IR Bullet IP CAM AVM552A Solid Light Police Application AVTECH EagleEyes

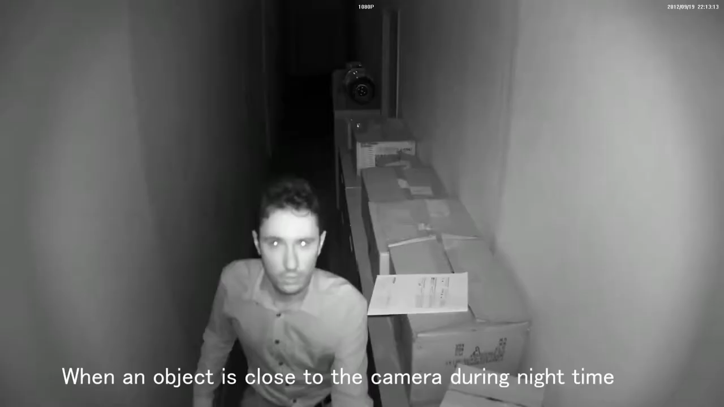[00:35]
When the object is close to the camera during nighttime, other cameras will have problems of overexposure.
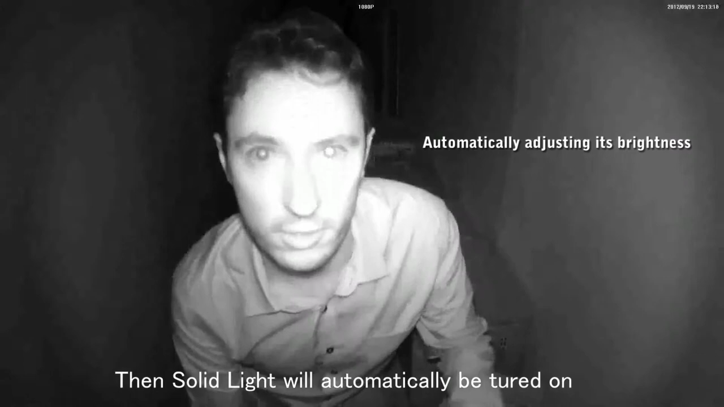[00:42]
Then Sally light will automatically be turned on. The image will be clear.
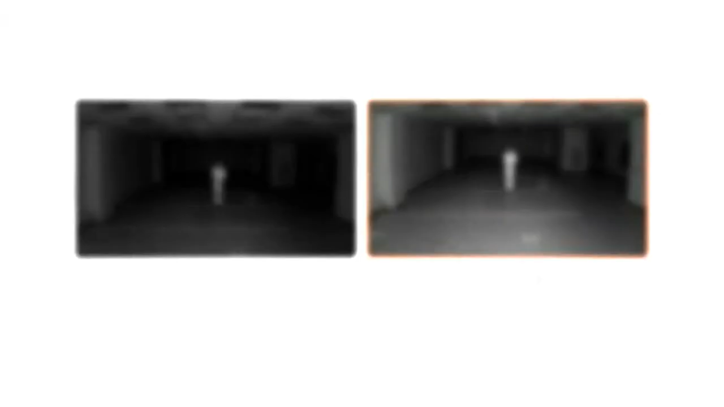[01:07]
In F12-10 meters, AV-TAP image on the right is also clearer.